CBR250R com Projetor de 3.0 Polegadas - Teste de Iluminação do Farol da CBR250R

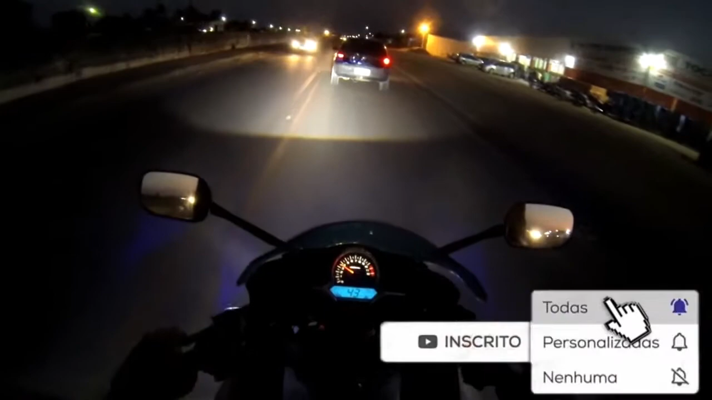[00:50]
aí do instalador do projetor O retrofio dele não ficou muito bacana, mas a iluminosidade é essa daí que vocês estão vendo aí no vídeo Gostei muito da iluminação Ela ajuda bastante,
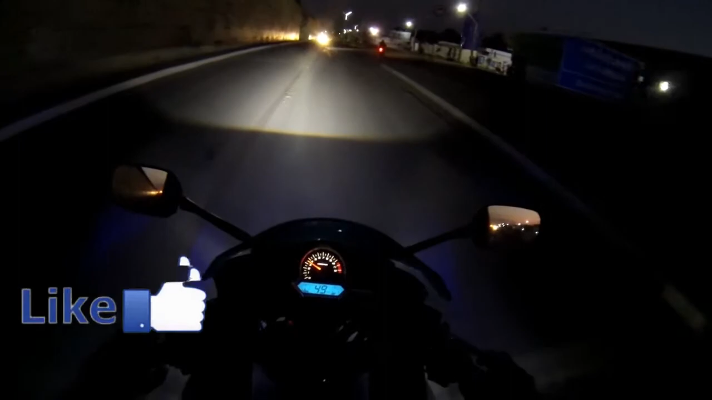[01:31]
O DRL que eu falo é o anjo, né? Então... A noite dá pra usar só... Durante o dia dá pra usar o... O anjo e o demo E a noite eu uso o xenon Porque como o xenon ele...
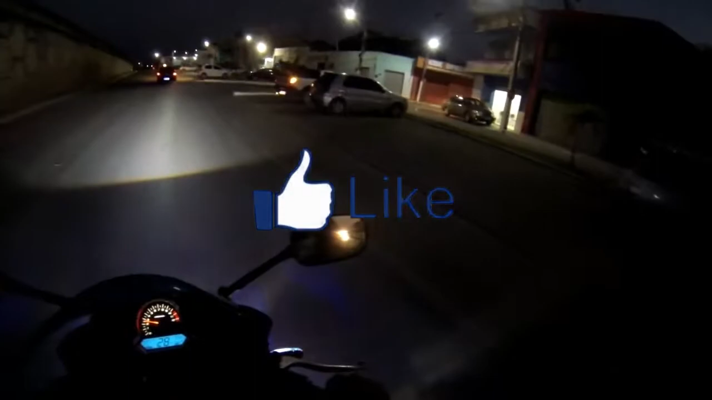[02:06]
Puxa muito da bateria Então não uso ele durante o dia Só uso mais a noite mesmo
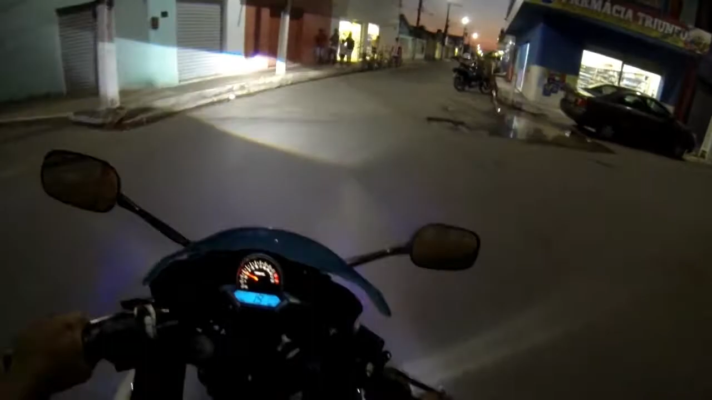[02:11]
Em questão de estética Ficou muito bom Chama muita atenção Mas... O objetivo não é... A estética A estética é apenas uma consequência Proporcionada pela iluminação e pela instalação do projetor
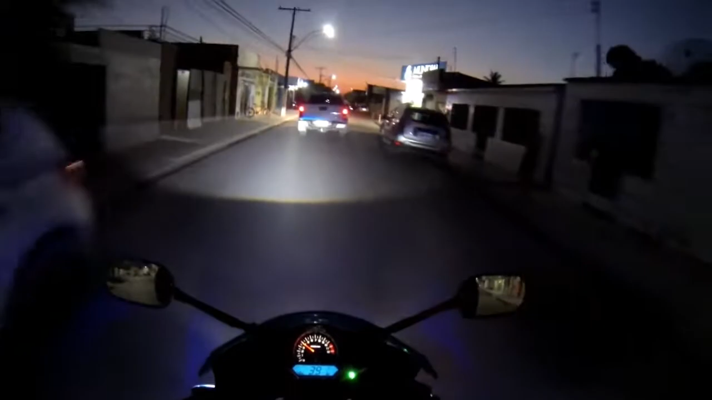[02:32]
Então... O meu objetivo maior é apenas a luminosidade A iluminação é essa... Essa que vocês estão vendo aí Dos lados Tá um pouco estourado Porque... O... O reator não é novo É um reator que eu peguei aí de segunda mão